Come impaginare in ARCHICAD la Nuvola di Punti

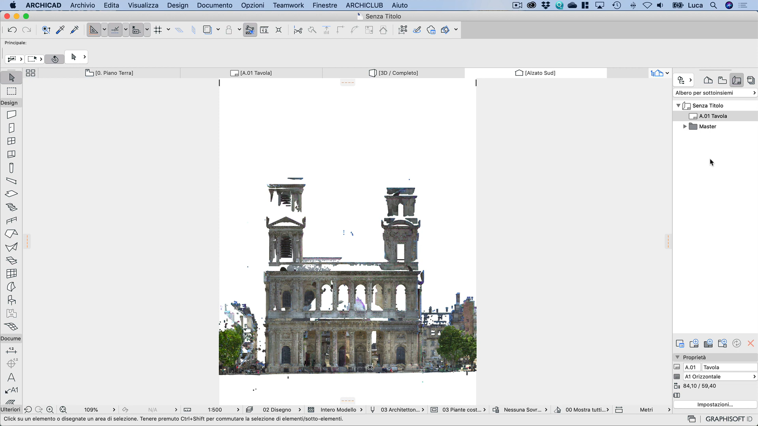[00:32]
Il problema sta nel fatto che se io, ad esempio, vado a prendere questo alzato e lo voglio andare a impaginare all'interno di un layout,
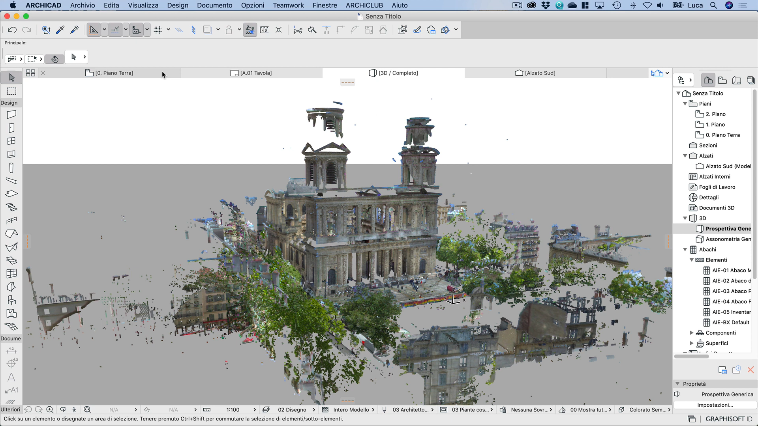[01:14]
di punti in modo tale da poterla poi impaginare all'interno dei layout. Per prima cosa vado in pianta e vado ad attivare la sezione 3D. Una volta attivata la sezione 3D non devo far altro che andare a posizionare un piano di taglio in modo tale da decidere quale parte della nuvola di punti voglio visualizzare. Nel mio caso voglio andare a visualizzare questo prospetto, per cui ho posizionato un piano di taglio in questa posizione. Posso andare anche ad effettuare una limitazione del prospetto,
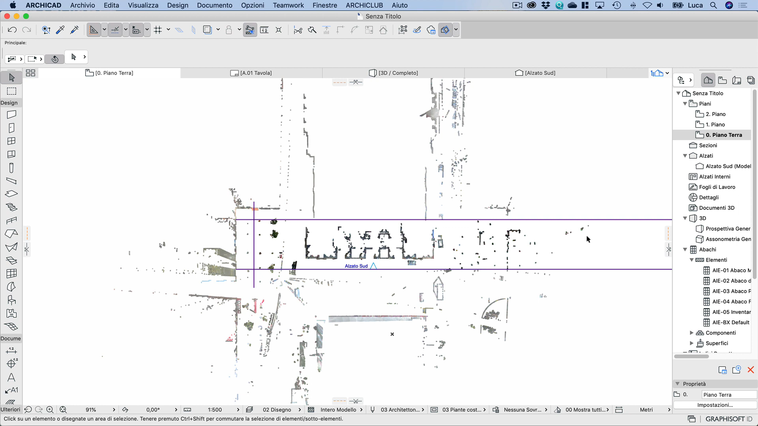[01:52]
per cui vado a posizionare un piano di taglio anche nella parte posteriore ed eventualmente anche sui lati.
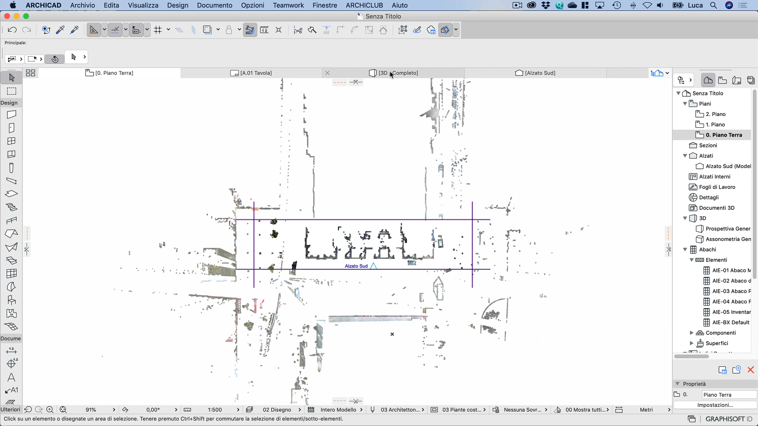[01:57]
Una volta fatte queste scelte torno all'interno della finestra 3D e vado a visualizzare la sezione 3D.
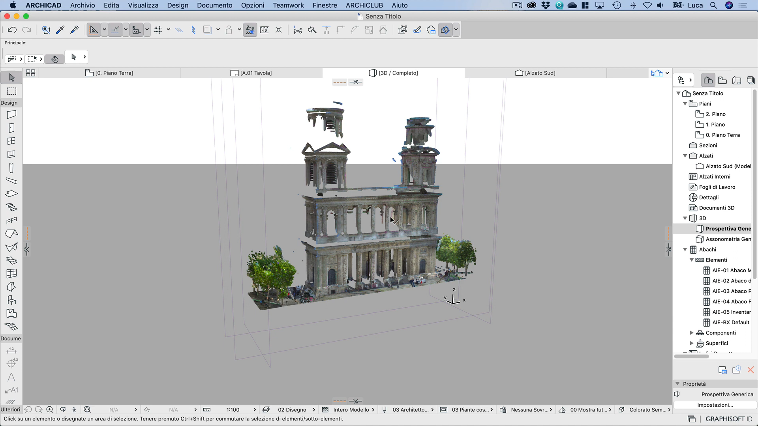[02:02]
Questa è la visualizzazione in prospettiva.
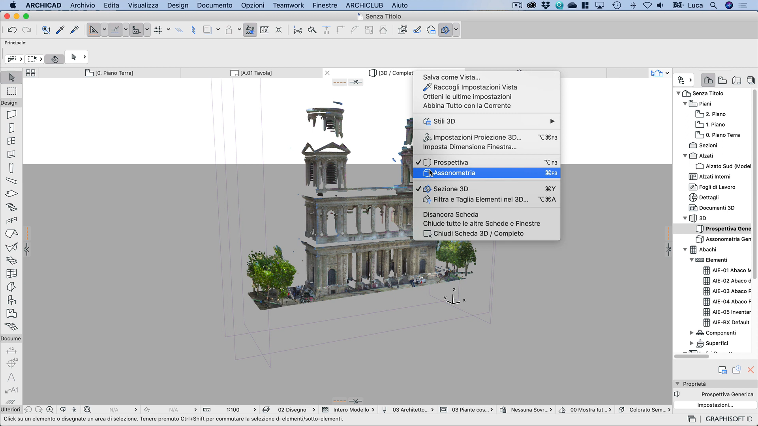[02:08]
Ora posso spostarmi a visualizzare una sonometria, sempre con i piani di taglio,
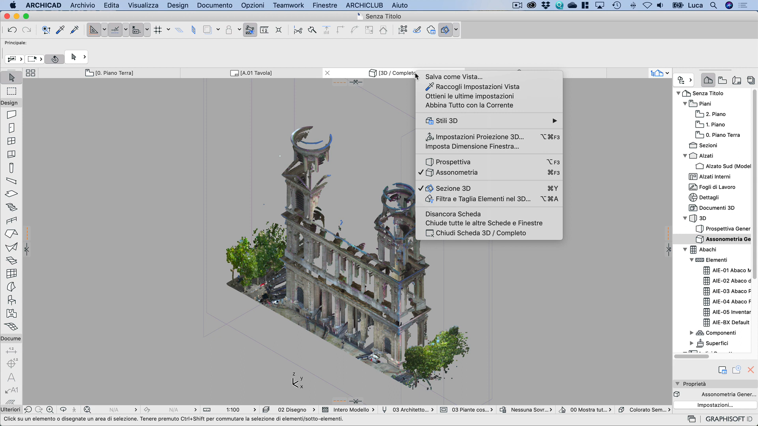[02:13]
e all'interno delle impostazioni in proiezione 3D vado a impostare la visualizzazione di un fronte.
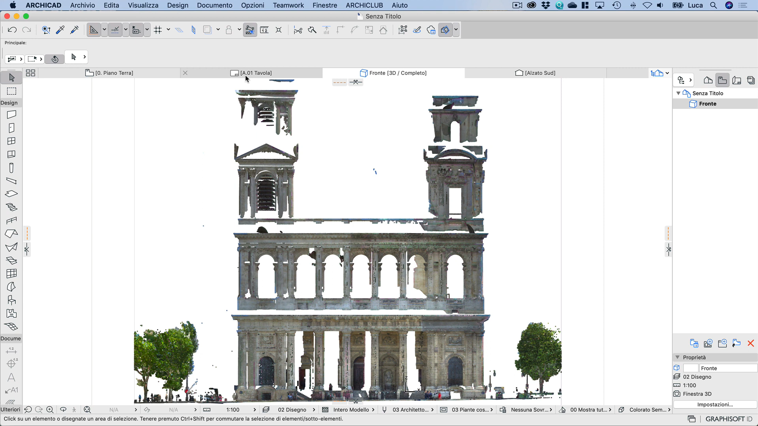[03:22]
Mi sposto poi all'interno del layout e vado a impaginare il fronte all'interno del layout.